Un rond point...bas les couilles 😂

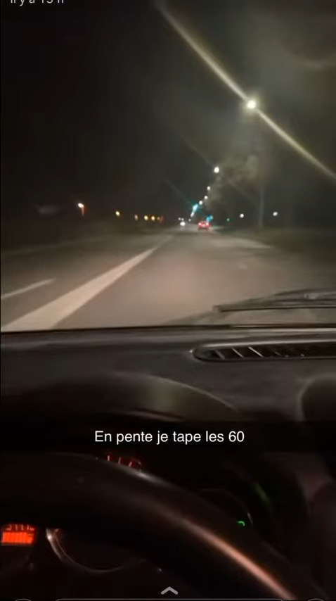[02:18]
Oh là, en pente, j'arrive. Je t'appelais 60, facile. Facile ! Ah, une pelouse. Bon, on va le cougne.